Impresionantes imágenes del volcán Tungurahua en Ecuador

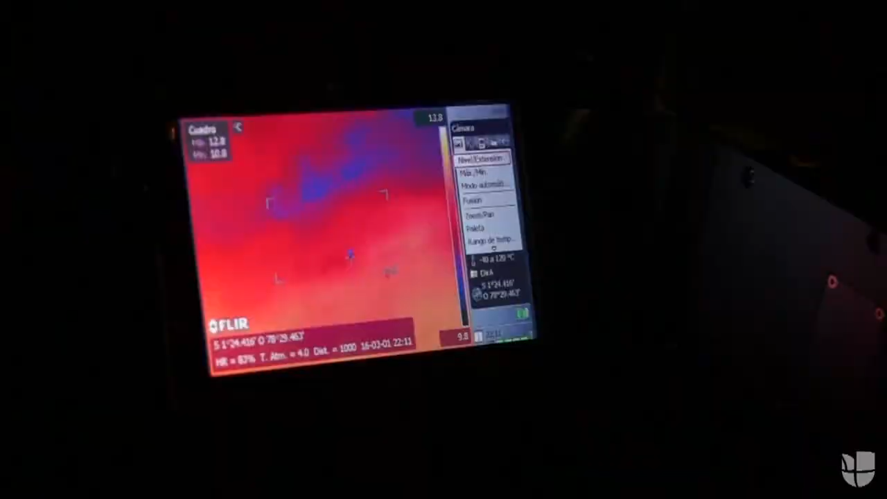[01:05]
We still don't know the science of what is happening above, but for that we want to complement the work with the thermal camera.